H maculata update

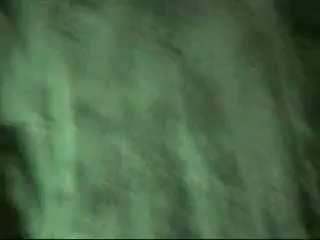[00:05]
I just wanted to see, um, my Toga Starburst Baboon. She's out. Where is she at? Oh, there we go.
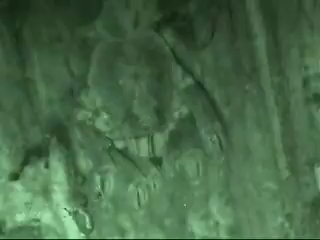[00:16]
Looking right at her. I don't think she knew she was on the film.
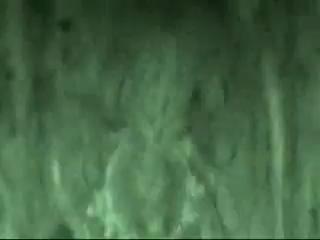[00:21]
I got the, uh, night vision on because it's dark in there. Where she's at, uh, it's shaded wood area in her Ropsy style enclosure, arboreal. Um, I'll zoom out actually and show you what her, her enclosure looks like real quick. There it is.
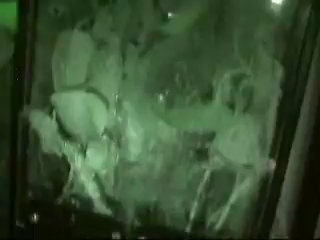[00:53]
I'm not going to open it because she'll scramble away. I want to get a little more footage of her before I close. That's her. I've already been feeding her a little bit. You can see she's plumper than she was in the last video. Uh, so is the male. I'm not going to show him. He's, his, uh, cage is pretty misty. I don't feel like opening it and might try to scramble out.
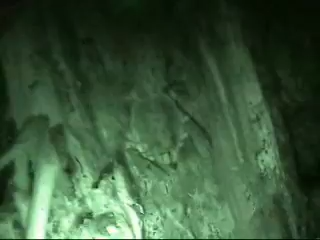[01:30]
I couldn't really see the other one. And, and I do have my fair certainty, again, that this is a female.
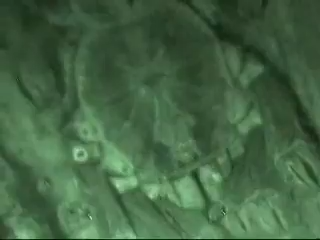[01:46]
It only looks like she only has two eyes.
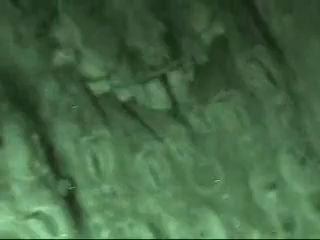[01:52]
You really, you really can't see her other two. That's one thing I noticed on, uh, other Toga Starburst videos. They look like they only had two eyes.
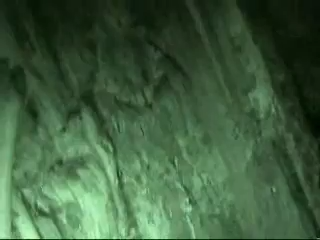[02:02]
They do have, I think, eight. Uh, the other ones are really, really small. It's a different arrangement, I think, than, uh, like a Brachypelma. Or any other species that I've seen. Um, they have like two primary eyes.
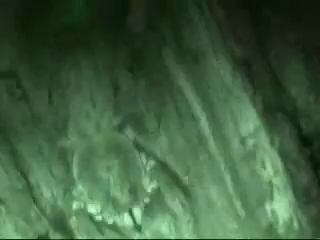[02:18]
Um, you can tell the rear legs are very stout.
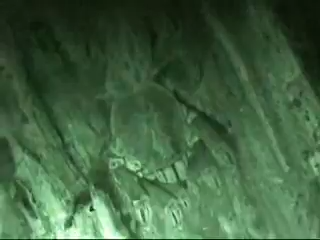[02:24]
Quite stout, Sigmund, which, uh, aids in those really heart-stopping, uh, straight jumps that they do.
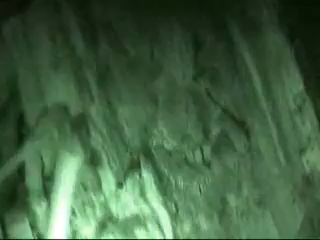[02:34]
Um, and they're excited.
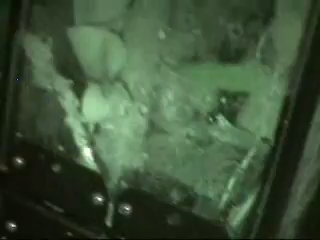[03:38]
Um, I'm gonna show you the interior of my Togo Stripper's thing.
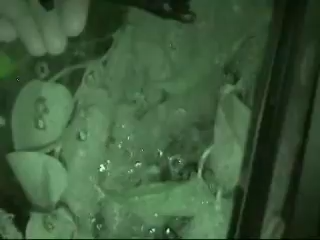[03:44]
If she runs away, I already got footage from the thing. She's staying still, uh, on the side of the woods.
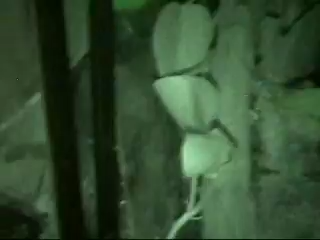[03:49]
So, I think she's gonna scramble. She's very shy, so I don't think she's gonna run towards me.
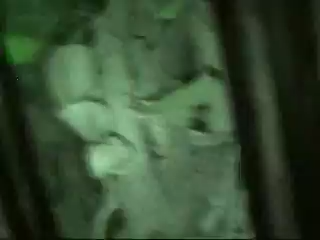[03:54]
She's more likely gonna run back deeper into the enclosure.
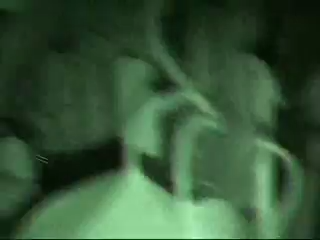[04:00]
Anyway, this is, uh, the interior of mine.
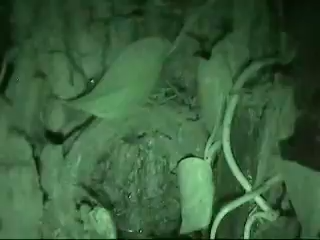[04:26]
And, it looks good. The planes are doing alright.
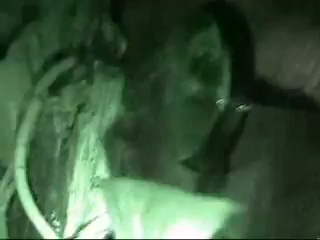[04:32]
Um, keep a humidity gauge in there.
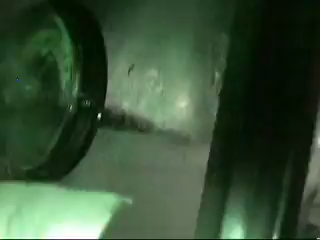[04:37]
Stays at about 70% humidity, which they recommend. Um, to give you a little,
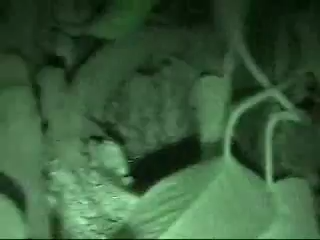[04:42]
um, I guess, tour of it. Uh, her burrow goes, there's her little den. It's not really a burrow at all.
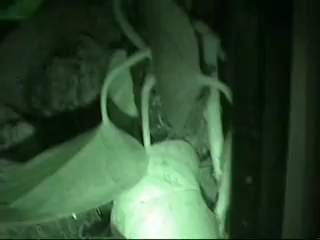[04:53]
Uh, goes in the side of the bark.
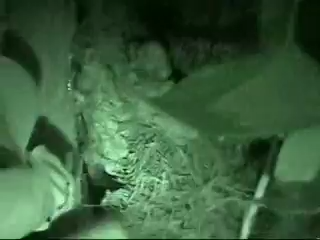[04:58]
And, uh, her den is underneath the water dish, if you can see it.
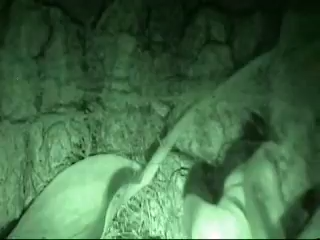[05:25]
I don't know if you can see it very well.